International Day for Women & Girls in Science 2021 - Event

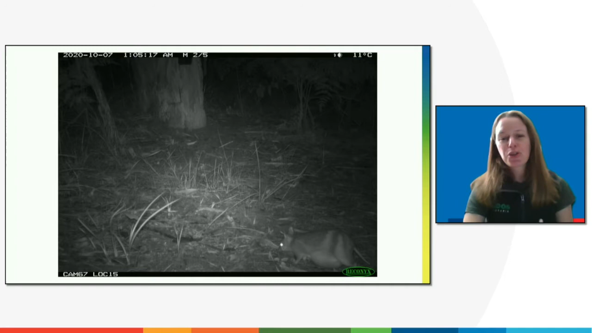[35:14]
or you've got females with huge bulging pouches with large pouch young in there, you know, this is what success looks like. This is a population that is doing well and thriving.
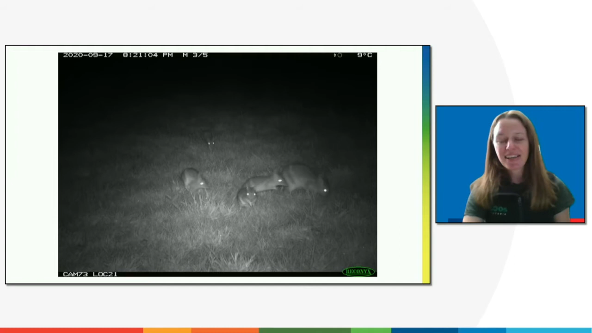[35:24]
And these are all pictures that I've taken on French Island, where we released bandicoots 18 months ago.